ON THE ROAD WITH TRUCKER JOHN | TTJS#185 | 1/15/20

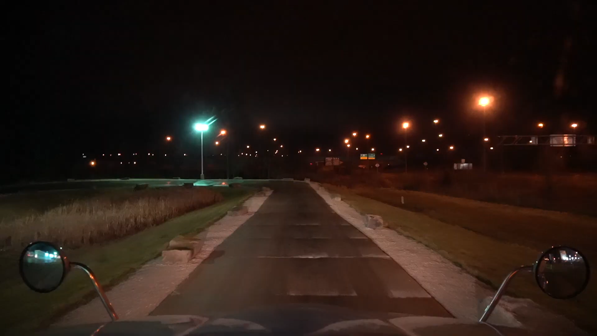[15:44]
We're at the Blue Beacon Truck Wash here in Lodi, Seville, whatever you want to call it. Right here off of Interstate 71.
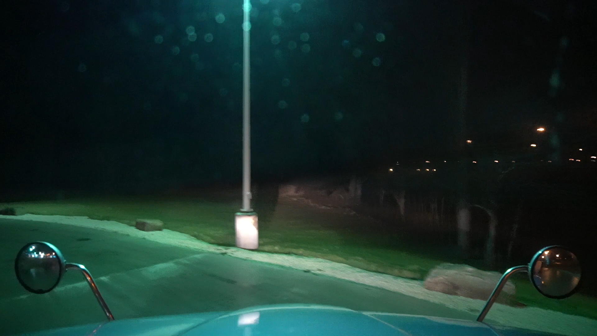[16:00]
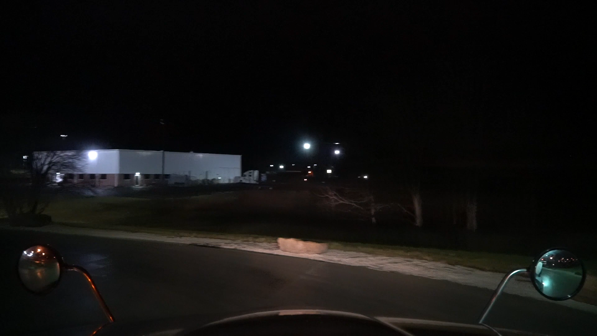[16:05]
Right across from the TA truck stop.